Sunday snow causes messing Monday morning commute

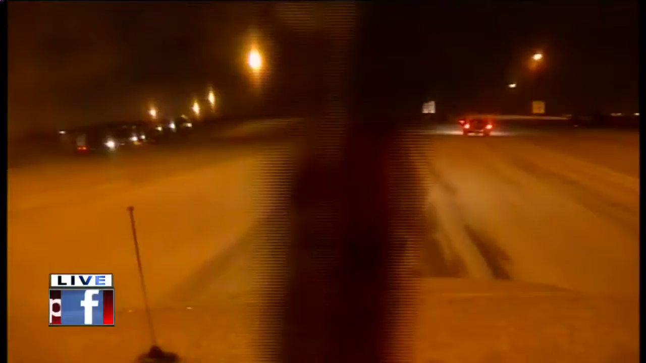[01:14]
And as Jason's been mentioning, a lot of the ramps, this is one of the problems, of course. They freeze up first, and they continue to stay icy throughout the morning. As you can see, the snow really pretty much tapering off. A few flurries, but all in all, the road conditions, unfortunately, not very good in some locations. As you can see, as we're getting right here on this off-ramp, look at how much snow we are dealing with. Yes, the plows have been over it, but it's still tough in some locations. You can't really get through as you're trying to kind of change lanes.